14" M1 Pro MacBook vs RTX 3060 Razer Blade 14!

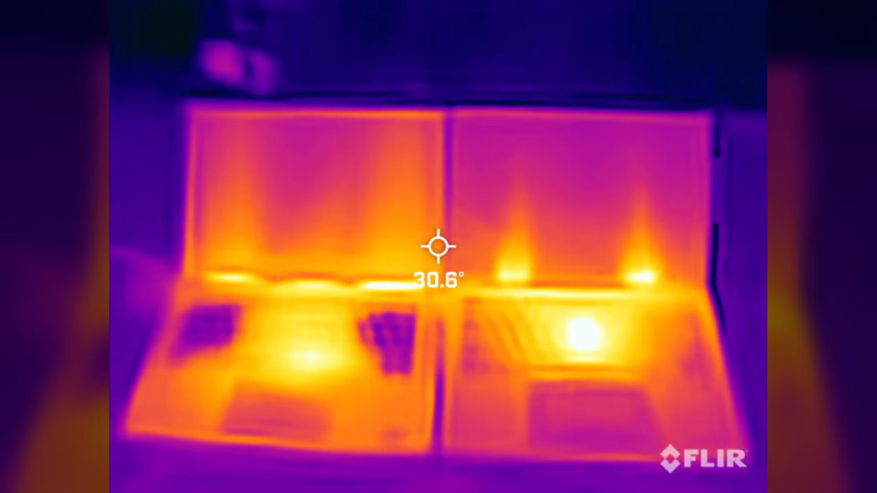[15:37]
Now, as you can see there, the thermal signature is different between the two. If we look at the hottest part on the Razer Blade 14, we're getting about 40, 41 degrees Celsius right in the middle. You will notice that most of the heat is clustered around the middle. That is so you can actually rest your hand here on the WASD keys during gaming, and it's going to be comfortable. So, over here, it's really not that hot at all. Barely 32 degrees Celsius. Moving over here to the vents where the heat is exhausted,
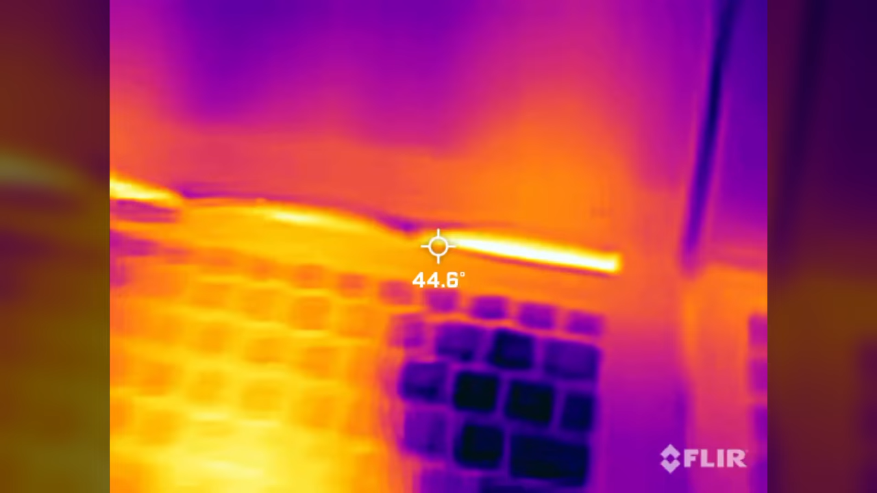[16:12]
that's the hottest part, which is about 44 degrees Celsius.
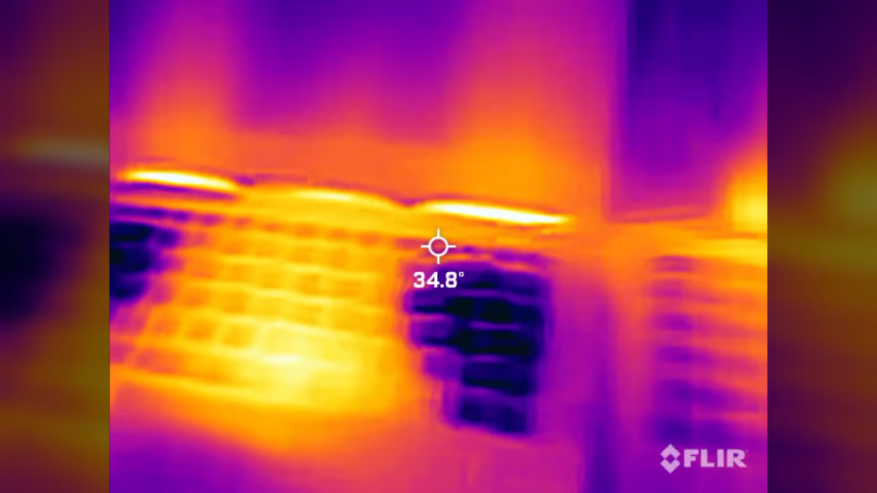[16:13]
Moving over to the Mac, somewhat similar heat signature, right in the middle there where that M1 Pro chip is.
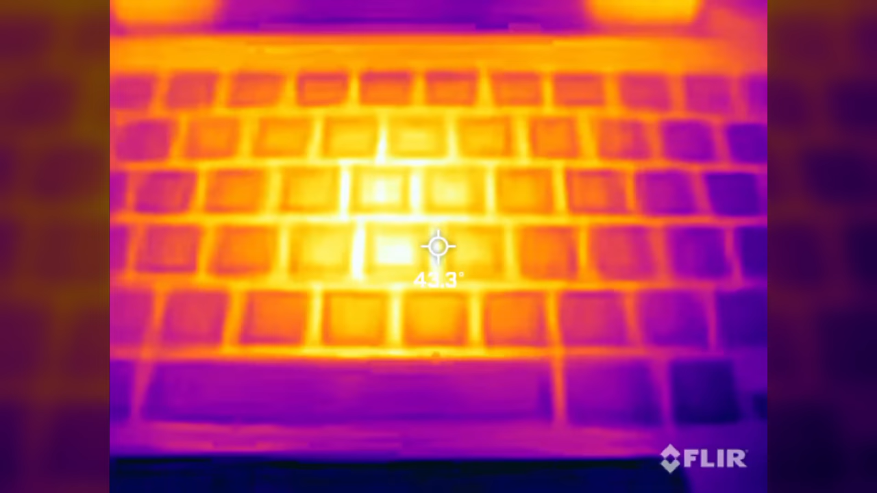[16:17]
It's about as hot as the Razer, so about 44 degrees Celsius.
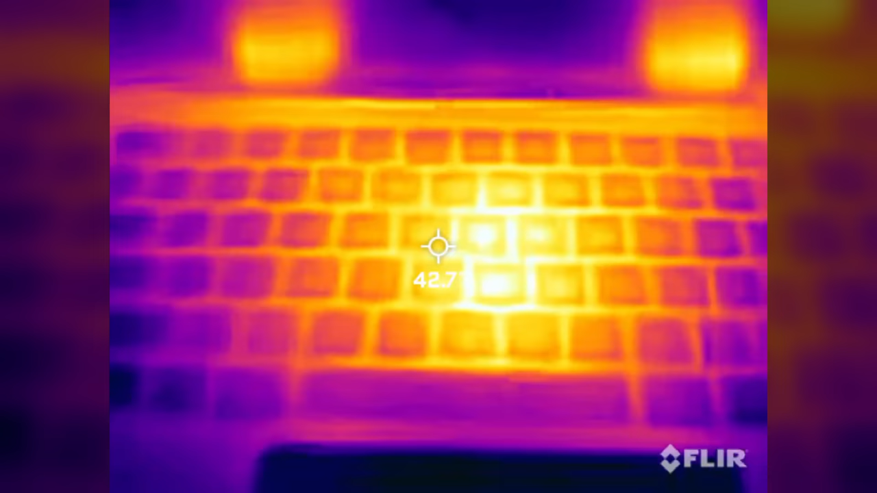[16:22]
On the palm rests, a couple of degrees cooler. And then if we look at the exhaust, a couple of degrees cooler as well.